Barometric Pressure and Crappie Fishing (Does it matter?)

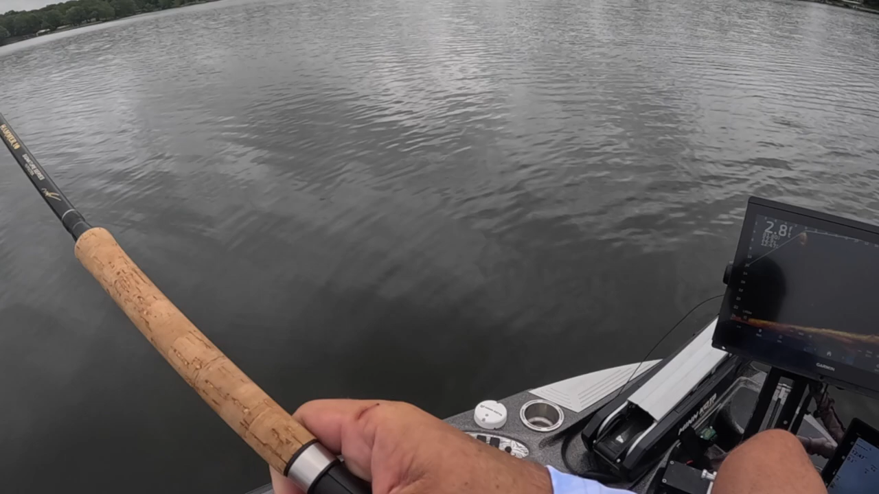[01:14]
All right. First fish on the old carrot. You gotta love the carrot, man. Bam.
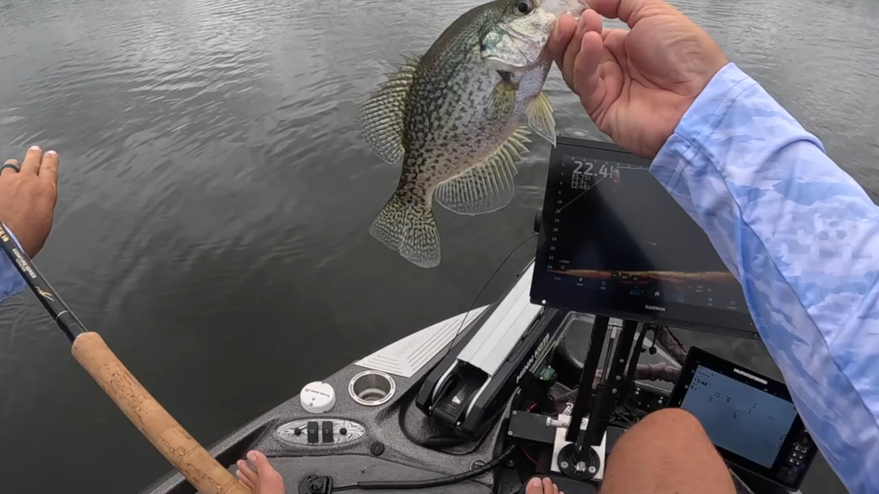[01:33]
Good fish, too, to start with. Boom. Nice, solid eater right there. Let them go, of course. And that's the carrot, man. Those are the new hair jigs that you can buy singles.
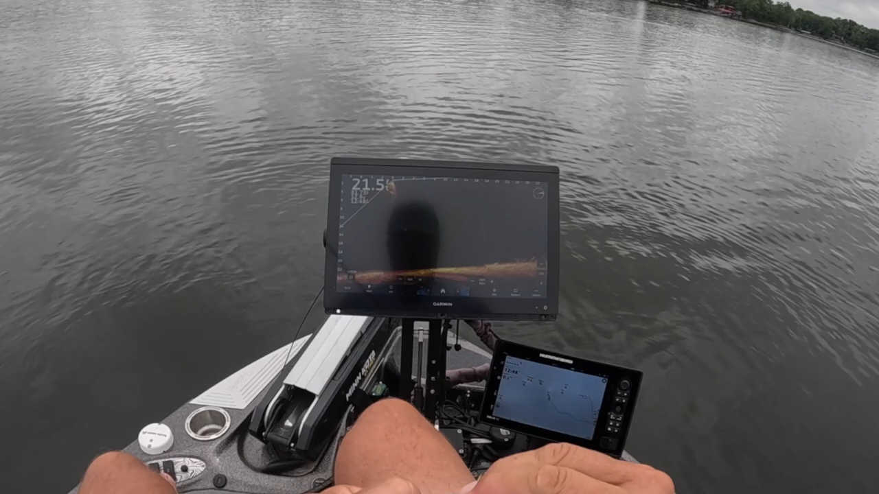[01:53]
You can just buy one of these guys. It's a crazy good deal. Only like $2. You can even buy them in like a combo pack. Very inexpensive hair jigs, man. And they last forever. So check them out at 3poundfishing.com. We're just fishing this stump here, pretty much right in the middle of the creek bed. That's all we're doing.
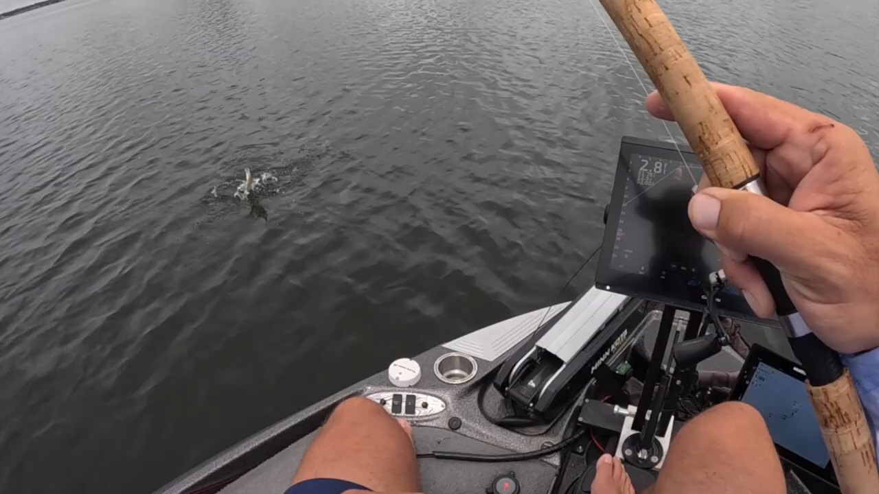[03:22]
Yes, baby. Yes, baby. All right.
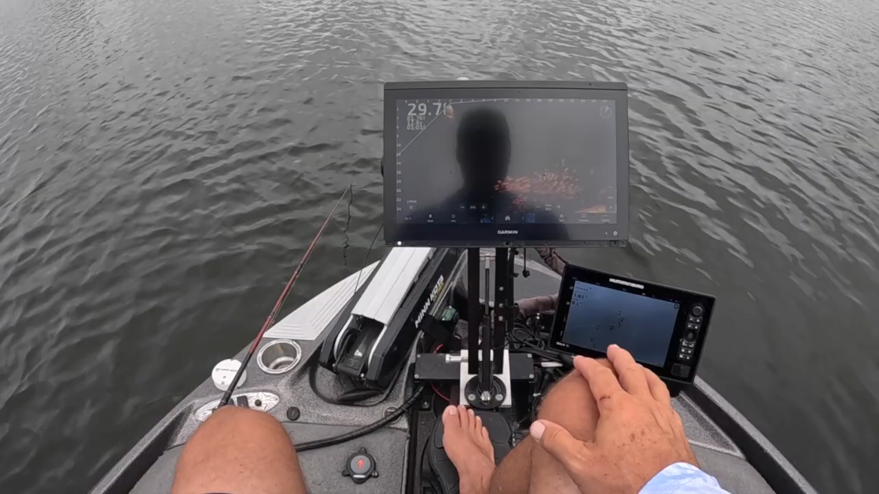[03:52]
It's not to say you can't catch a good sized fish out of there, because you will from time to time. You definitely will. But majority of them are going to be small eater size. But you're going to have a lot of fish. I mean, here's another one.
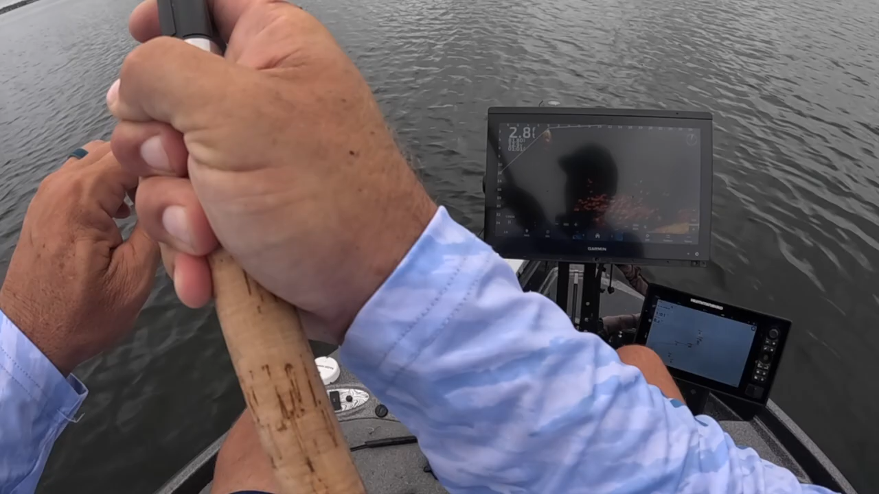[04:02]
I mean, that's just the way these piles are. And this pile looks like it's giving off about 9 inches, 9.5 inches. So we're going to move on. But that's something right there you could probably stick on.
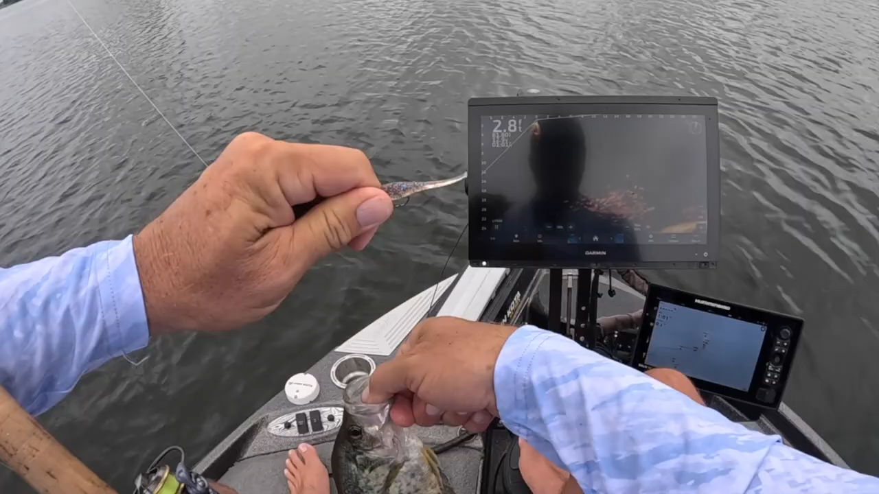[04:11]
And I guarantee you there's good fish in there. I mean, you could just do it pretty much all day, I'm sure. And you catch occasionally the big fish. But we're going to move on and try something different. Look for some fish in the dirt, because again, I think that's kind of where the bigger fish are. Hammer 10, getting her done, as always.
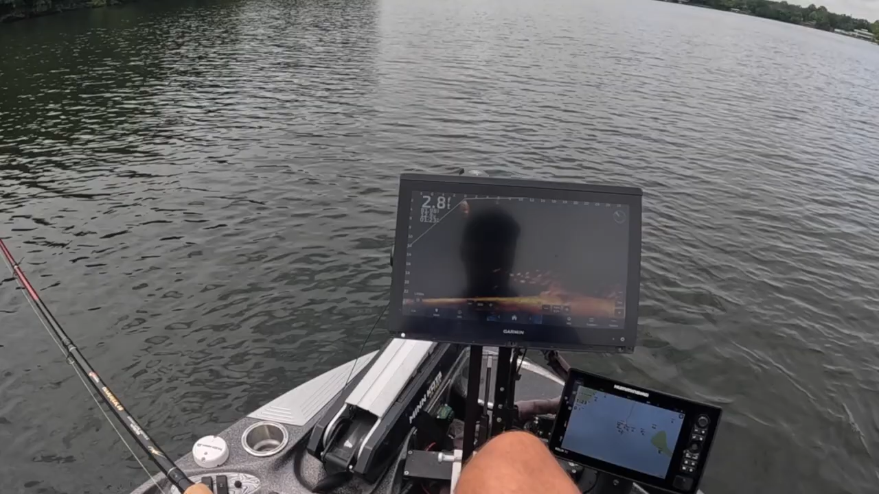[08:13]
See if I can't pull another one up. Yep, here they come. There it is. Oh, dang, I lost them. That was a good fish. Felt like a good fish. Dang it. Dang it, dang it, dang it. Now, one of the things that you can take advantage of this summer, this winter, this fall, for that matter, is book a guide trip with 3-pound fishing.